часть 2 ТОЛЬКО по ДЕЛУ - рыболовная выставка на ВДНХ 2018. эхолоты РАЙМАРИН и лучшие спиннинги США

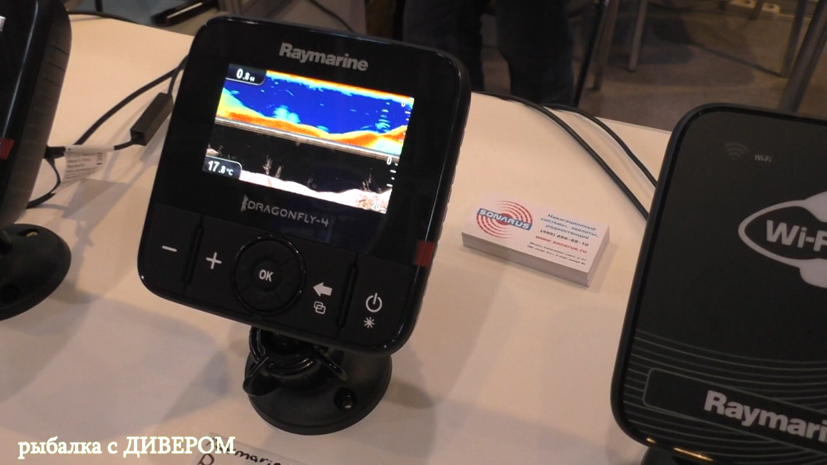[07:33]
Скидки есть, но это, к сожалению, цена выставочная. Вообще, на самом деле, они несколько подороже стоят. А снимается он как вообще, быстро? Подставка откручивается.
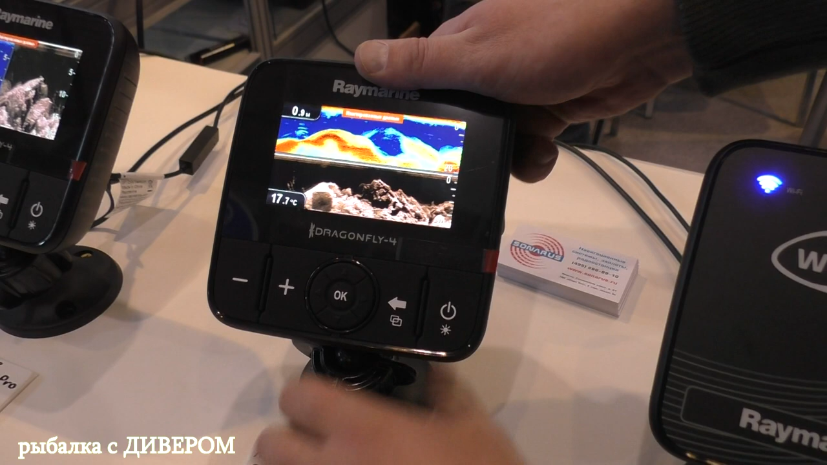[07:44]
Обычно бараш, подрамовский крепеж расчет, откручивается, голова снимается.
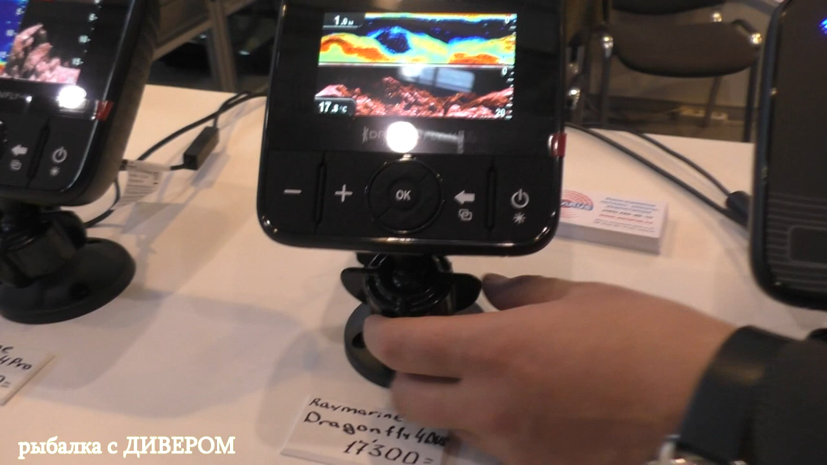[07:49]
Быстро все происходит? Ну, я не знаю сколько. Секунд 15. А насколько она надежная вообще конструкция?
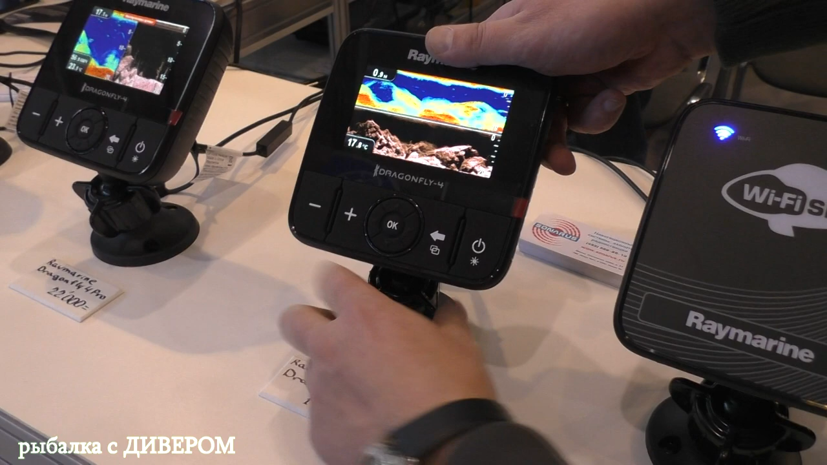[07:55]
Не отломается ничего? Нет, это очень мощно. Очень мощно. А вот это новое. Вот это предыдущий. Шар мощный.
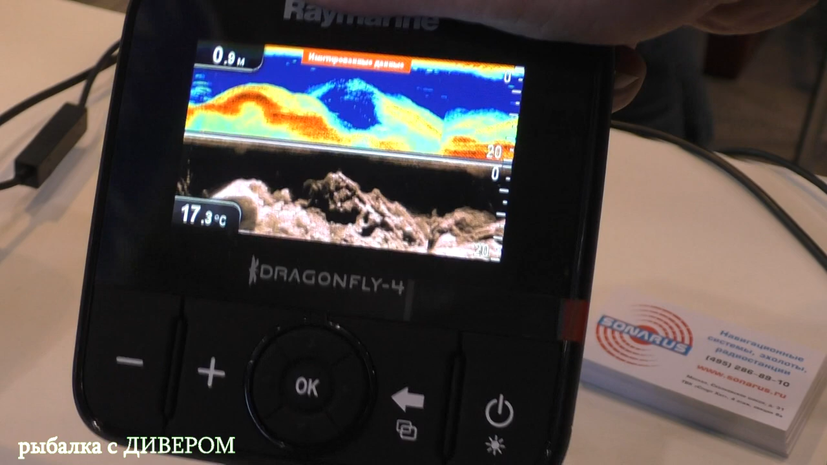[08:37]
On screen: depth 0.9 m, water 17.3°C
Конечно, мониторчик маловат. Я там вижу большие, сейчас большим попозже подойдем. Мне просто уже как бы даже для себя интересно. С чем можно его сравнить, с какими другими конкурентами, к примеру? Ну, в конкурентах, наверное, здесь ближайший будет сейчас. Это Garmin будет, серия Striker, наверное, CV. Она дороже? И плюсы, и минусы? Нет, они будут приблизительно в одной и той же цене. Плюсы будут... Какие?
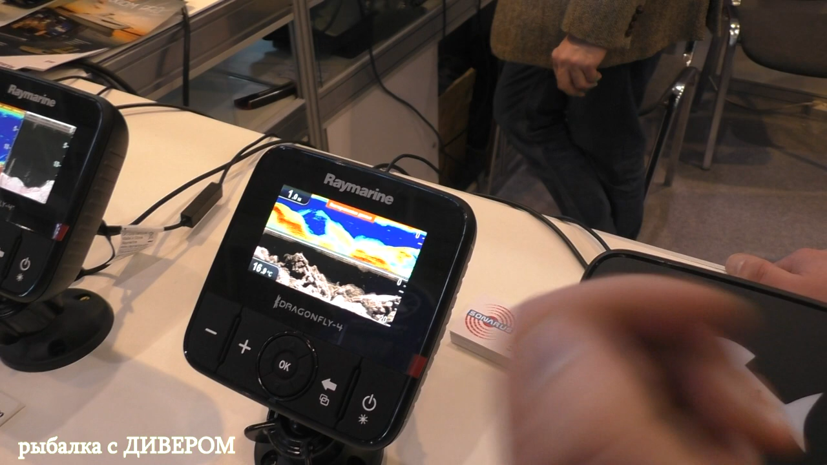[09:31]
Да, как и здесь, то значит, по, ну, не знаю, по технической характеристике производителя датчика, они указывают, что технология ЧИРП, которая там реализована, она работает только в режиме сонара. В режиме классического эхолота нет, допустим.
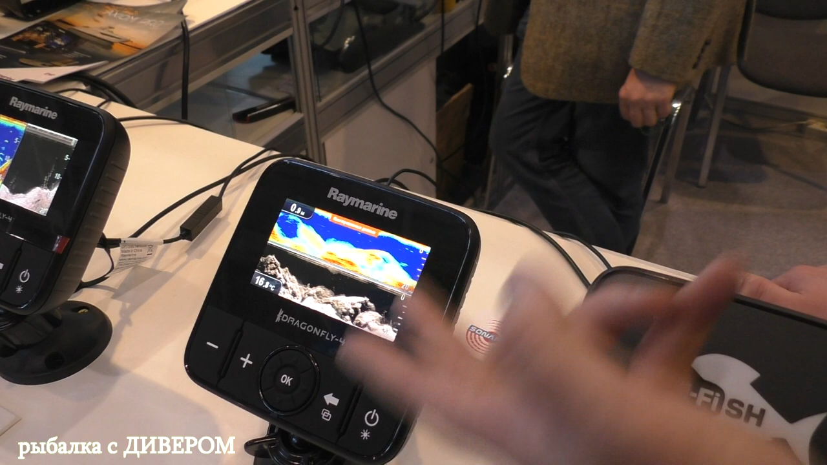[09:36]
Здесь в двух каналах он в режиме ЧИРП работает. Так, а вот я слышал еще Лоренс, по-моему, да? Лоренс вообще в ЧИРПе не работает. В ЧИРПе не работает? ЧИРП еще раз, вот будем объяснить, что такое ЧИРП? Ну, для обывателя это больше детализация картины. картинки, меньше энергопотребления и больше глубины. А за какие глубины он работает? 273 метра. Но это еще берется учет морской воды. То есть они именно по показателям по морской воде не по прессу.
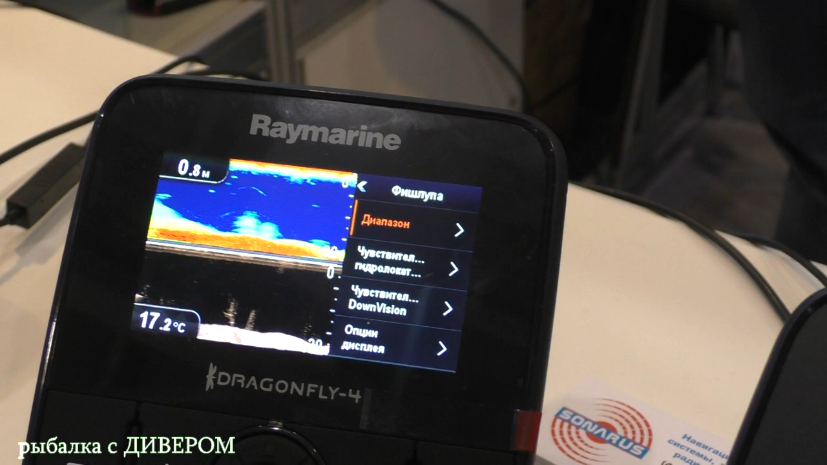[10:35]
On screen: water 17.2°C
А как он вообще, допустим, вот если солнечно, уже в Астраханской области, у меня,
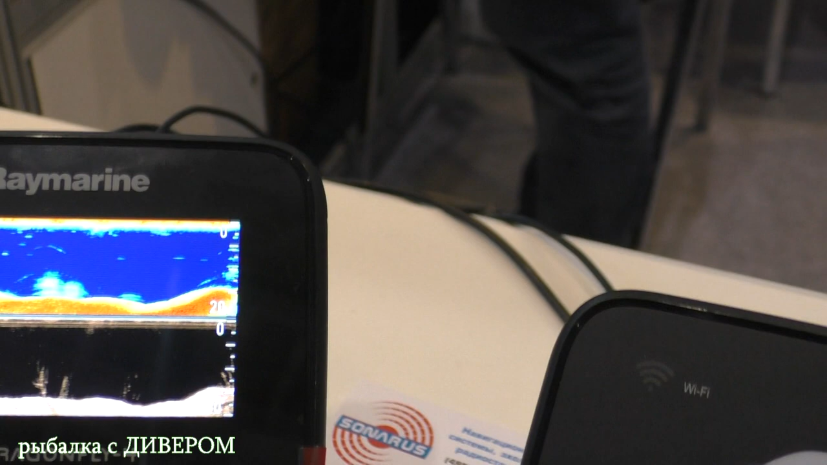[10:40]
допустим, вот мой старенький пиранья, да, он подглючивает порой, когда нагревает сильно, ну, от астраханского солнца.
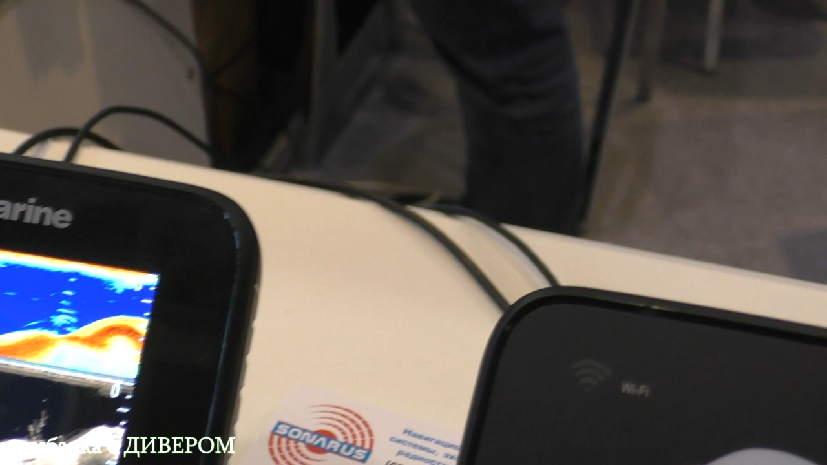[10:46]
Ну, температурный режим это от минус 10 до плюс 65 градусов.
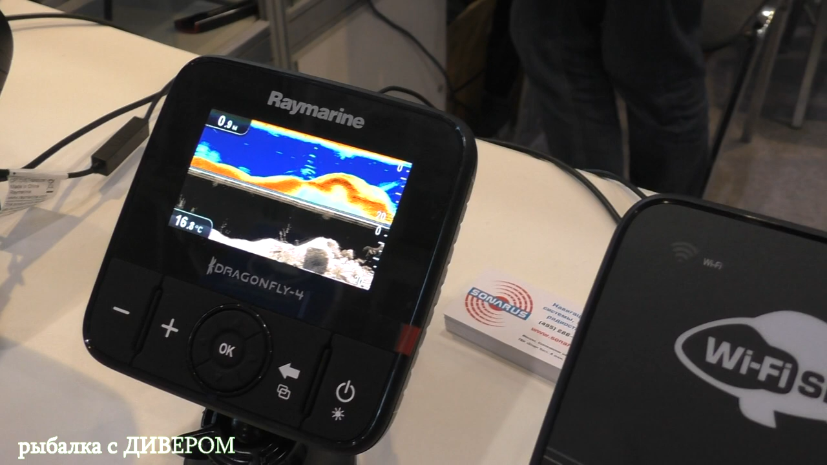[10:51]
On screen: depth 0.9 m, water 16.8°C
Но, как понимаем, на солнце в любом случае корпус, допустим, черный, он будет прогреваться достаточно серьезно, да, да, вот, тем более прямое солнце.
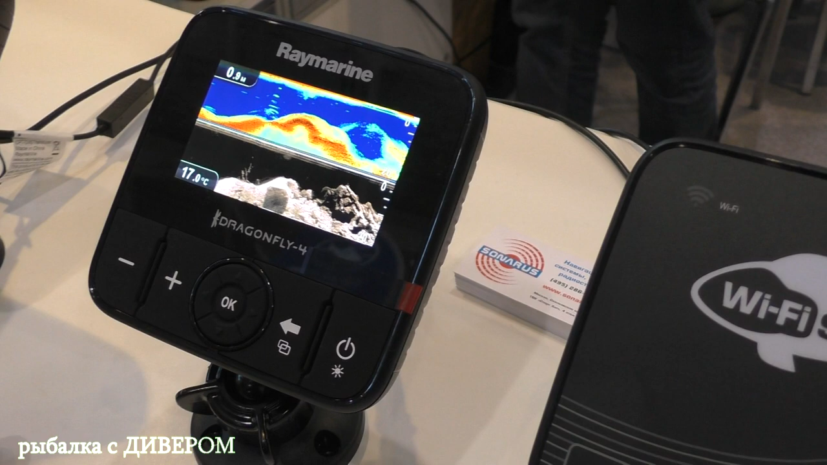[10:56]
On screen: water 17.0°C
Да, бывают подглючивают, но все равно.
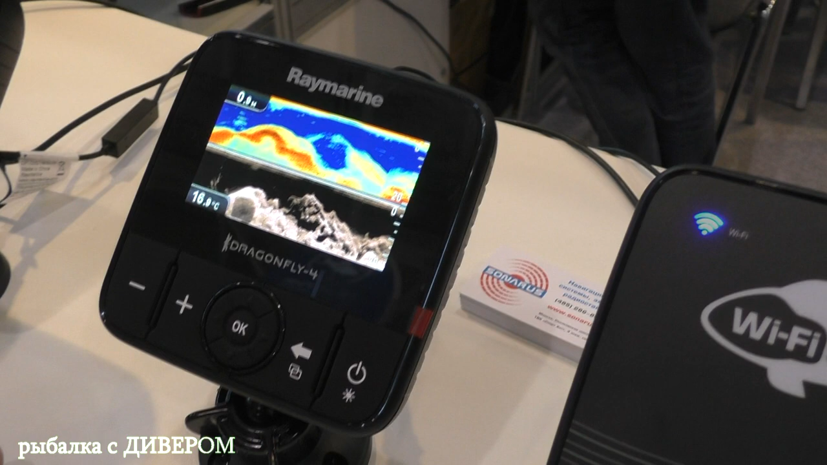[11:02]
Остыл нормально, да? Остыл, да, и поехали дальше. Процессор там один. Прорисовка картинки довольно-таки четкая, да, вот реально, это демо-версия, но она близкая, не, она близка,
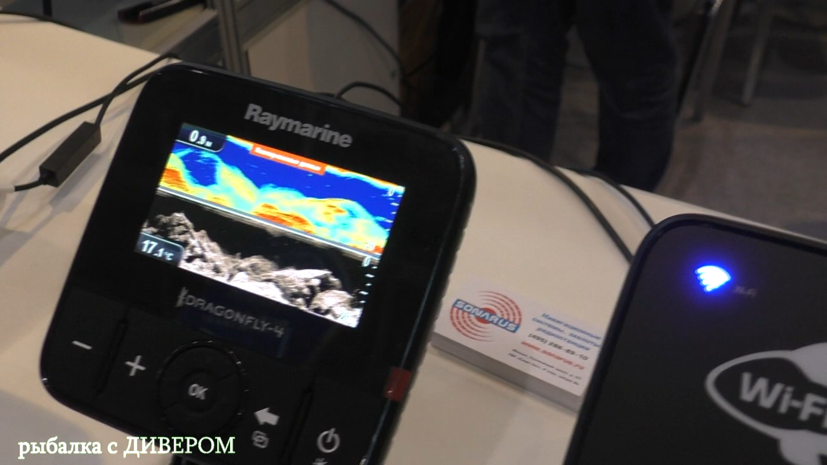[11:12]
On screen: water 17.1°C
конечно, к жизни, нет, она, конечно, жизненная, то есть взята закольцованная какая-то картинка. В реале она точно так же бывает, даже красивее работает, в зависимости от мест,